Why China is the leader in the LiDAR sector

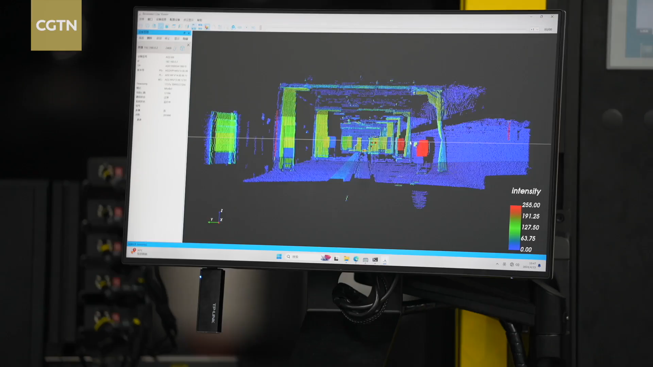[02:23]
So we use this system to calibrate the error and return the correct parameters into the LiDAR system.